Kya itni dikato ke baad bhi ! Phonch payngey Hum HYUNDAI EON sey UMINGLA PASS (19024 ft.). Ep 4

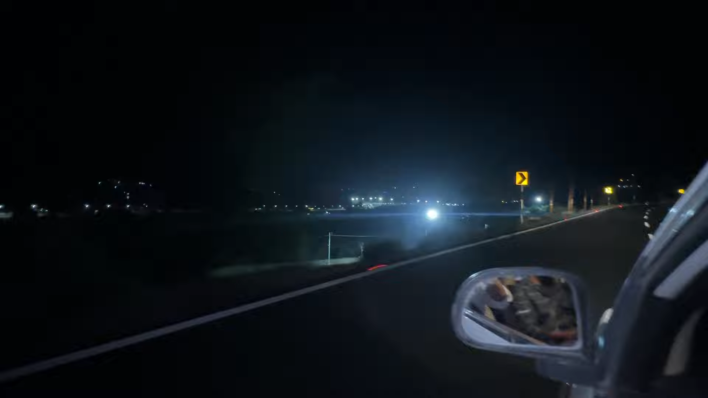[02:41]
₹300 टोल है, 350, तो वही हम लोग बचा रहे हैं, थोड़ा सा ऑफ रोड कर रहे हैं, पता था क्योंकि कल हम लोग इसी रूट पे आ गए थे,
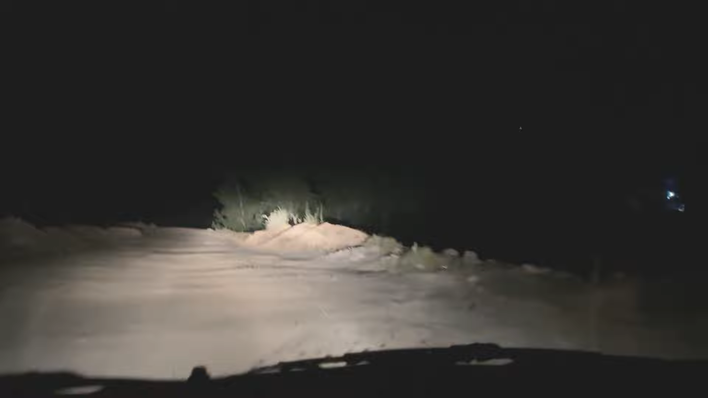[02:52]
तो वही कर रहे हैं, पहुंचते हैं टनल में फटाफट। खुल गई हो बस है सिंह, खुल गई होगी 5 बजे सुबह का, चलो देखते हैं, आ गई टनल।
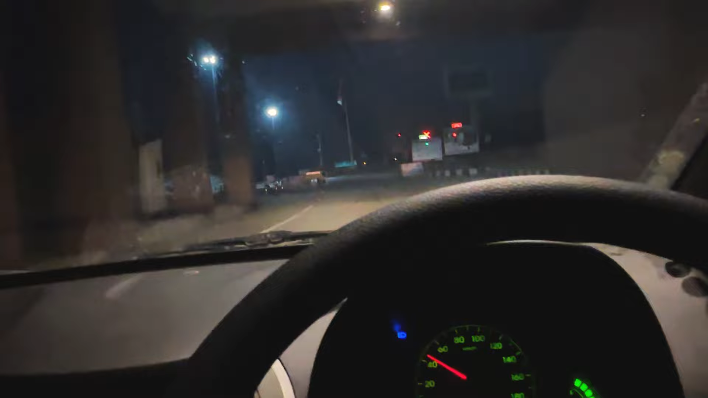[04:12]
कोई भी नहीं है, 3 बजे निकल सकते थे गाइस हम लोग।
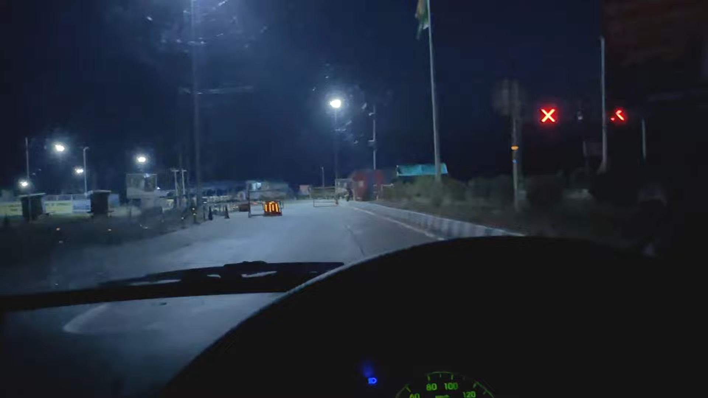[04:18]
ओ भाई टनल क्रॉस कर ली, जद्दोजहद।
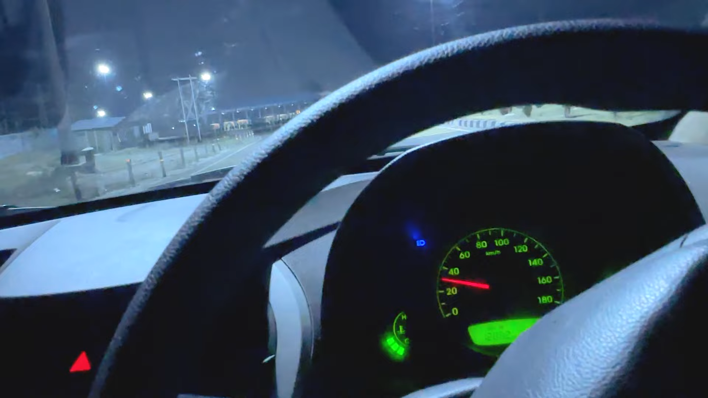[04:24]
क्या गाइस सनराइज हो रहा है, क्या व्यू है यार, मजा आ गया।